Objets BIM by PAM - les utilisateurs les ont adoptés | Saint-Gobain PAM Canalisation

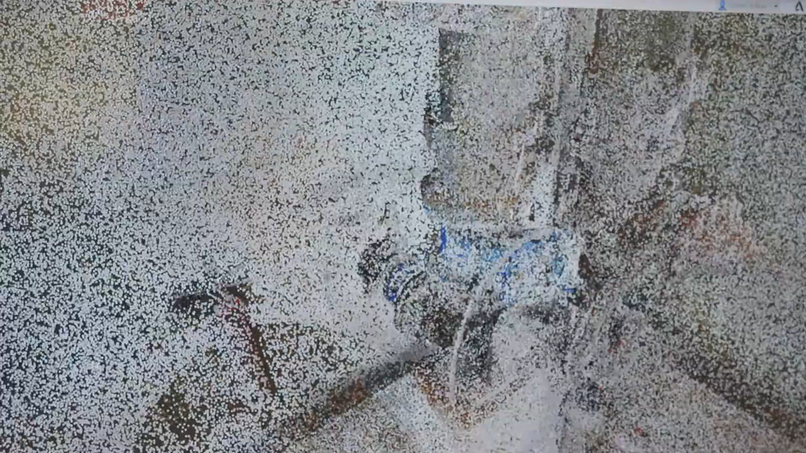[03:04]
Et on est parti directement sur un nuage de points 3D.